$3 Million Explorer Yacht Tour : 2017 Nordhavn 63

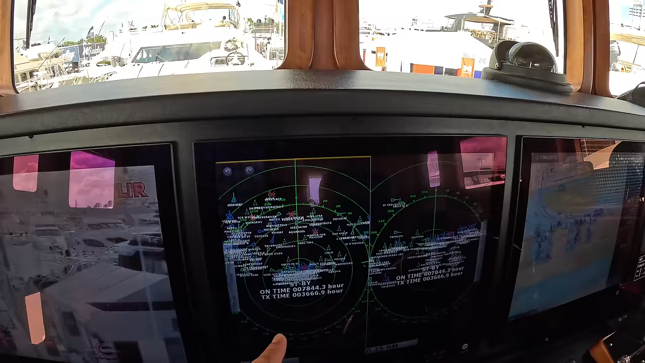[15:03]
We've got radars here and you can set this to have two different distances.
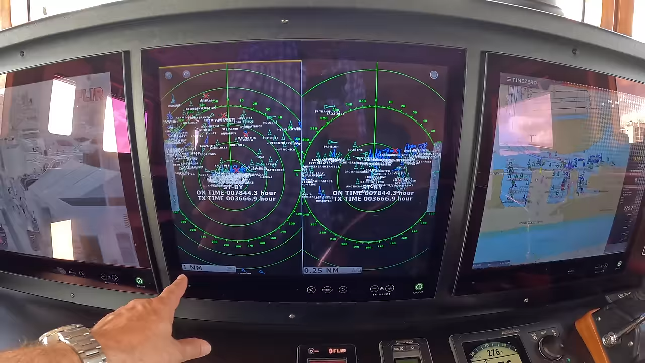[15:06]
We're on one mile and 0.25 mile. In fact, on this radar system, that wasn't what I wanted to do.
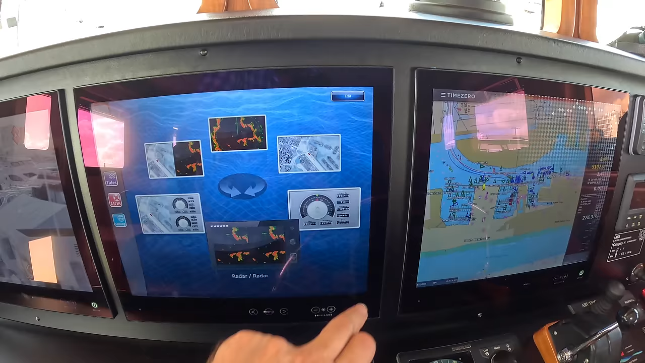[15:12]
Hang on.
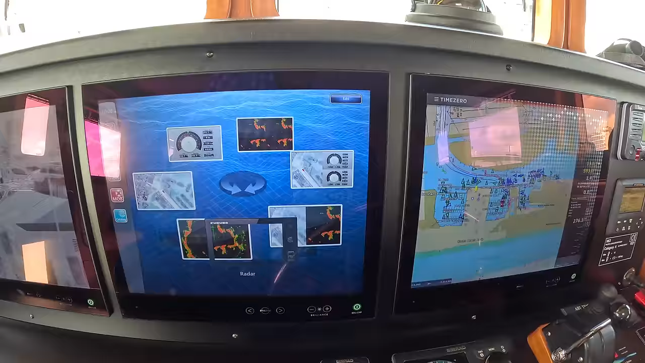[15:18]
Okay.
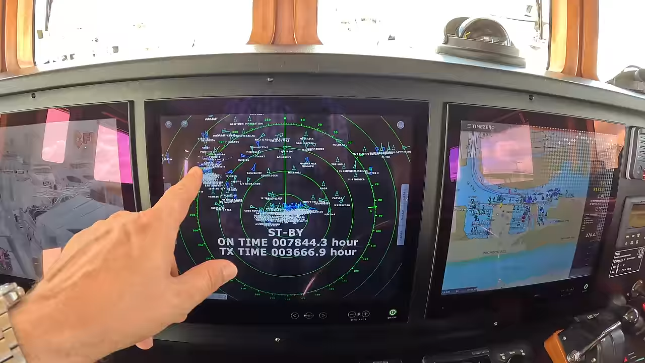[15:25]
I've lost it now, but you can run that right up to 64 miles of accuracy. And in fact, you can take it right out with a little bit less accuracy to 120 miles.
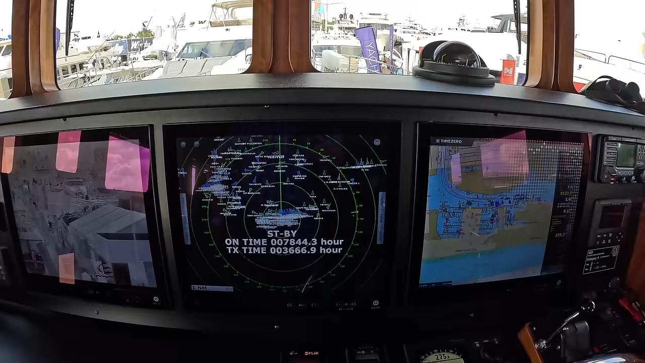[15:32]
serious radar system on this yacht. Navigation is here.